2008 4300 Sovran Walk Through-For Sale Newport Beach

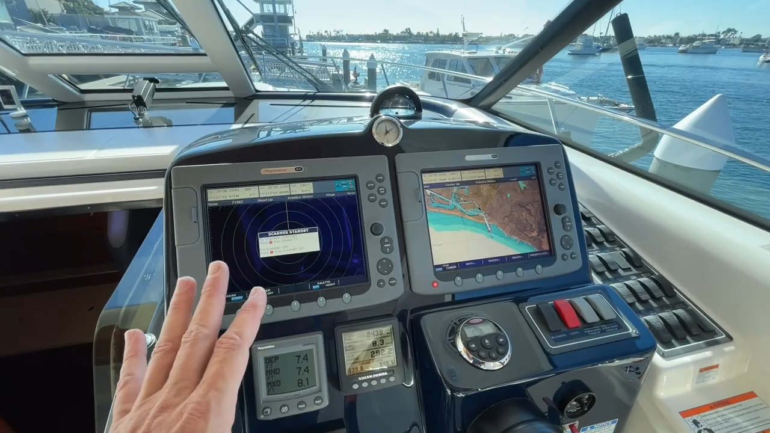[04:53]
So it has everything. We have a depth gauge, hour meter.
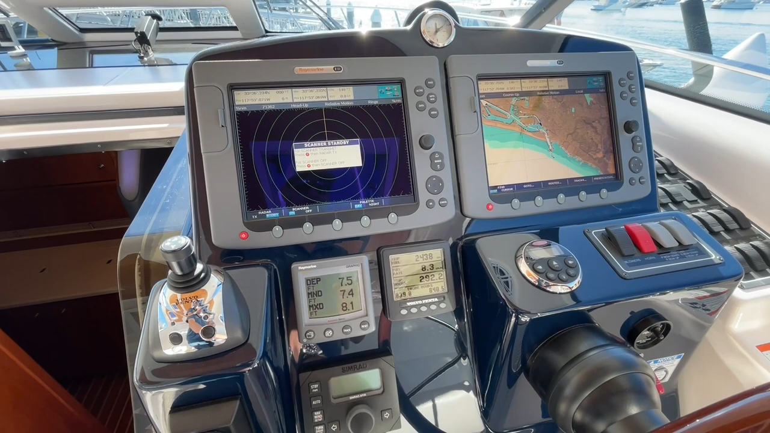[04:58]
We have 840 hours on one side and just under 840, 839.8 on the other.
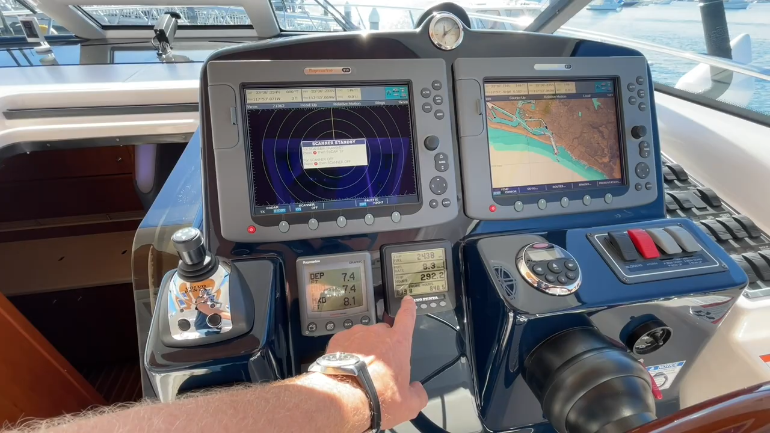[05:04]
Here's your Simrad autopilot, ICOM VHF.